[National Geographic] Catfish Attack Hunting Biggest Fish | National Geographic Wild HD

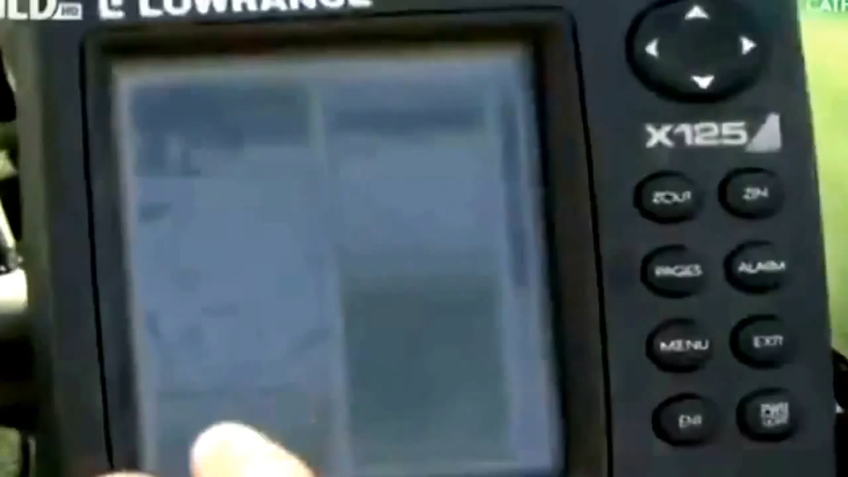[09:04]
Put the fish finder on. I will need to drift a little bit more downstream because this is not a good stretch.